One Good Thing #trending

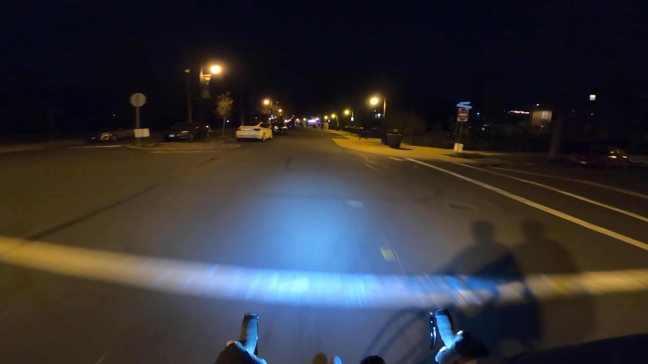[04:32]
Let's go this way. Wee. Wee. Got some Christmas lights over there. That's wacky. I think it's for someone's deck or something. Interesting. Interesting light colors. Huh. Where are all these cars parked on the road for? I mean, I guess there are people who live above these businesses. That must be what those cars are about. It's kind of weird though.
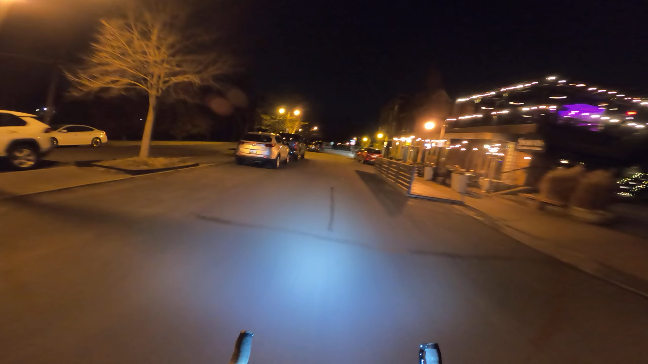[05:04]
This hour of the day, they have all these cars parked here and all the businesses are shut down. Yeah, it must just be those people who live above the businesses or something. That makes sense.
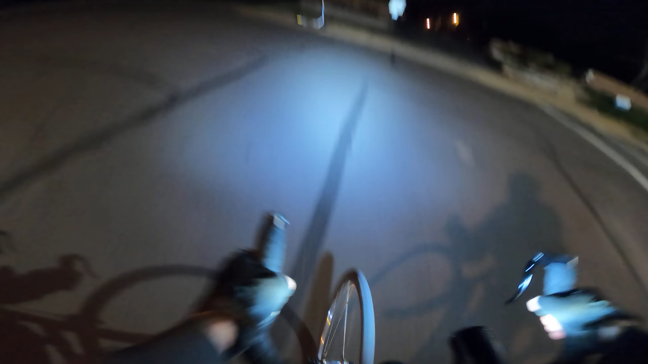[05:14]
Oh, look. A scooter, guys. We found a scooter. They're still around, guys. It's a bird. It's a bird scooter. There's still bird scooters around. Wacky. Wacky, wacky, wacky, guys. Wee. Stop. Stop. I'm actually going the wrong way down the street, but that's just because it's a... Actually, no, I'm not. This is actually a two-way section right here.
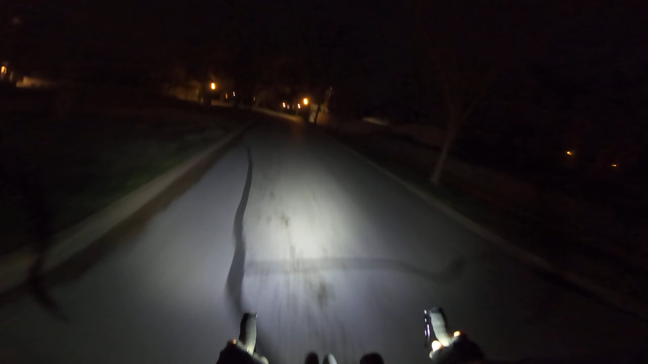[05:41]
And then you gotta like move over here and there's no stop sign or nothing really there. It's just... I don't know what you do with the signage back there, how you figure that one out. Or maybe it is one way, but it's like two-way for bikes. Or maybe not. Maybe I'm supposed to... I've always gone through that way. Maybe I was supposed to go down the alleyway. I don't think so though. Let's make a left here. Let's go this way. We actually have to go this way. Anyway, we gotta go west. Up another hill. It's like we just went down a hill. Now we go back up a hill.
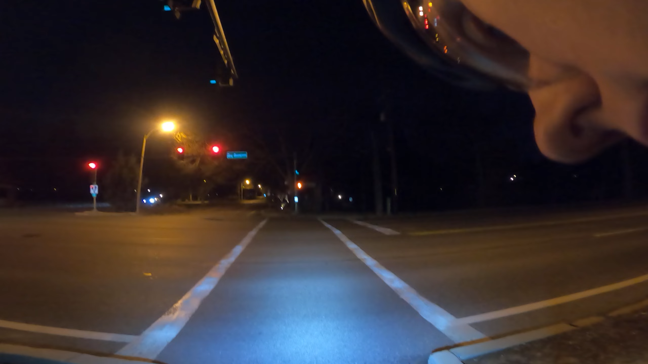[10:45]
I hit the button. Yeah. Oh, the light's been down for seven minutes, this guy said. Man, I, I feel his, I feel his misery. Because there's a cop car sitting across the street. You see it over there? There's a cop car, like, waiting for someone to run the red. But the red isn't changing. Okay, there it goes. Now it is. I hit the, I hit the pedestrian button.